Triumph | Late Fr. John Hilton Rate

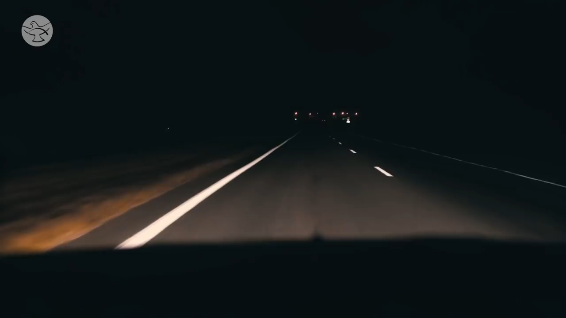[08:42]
and I drove myself to the hospital in the middle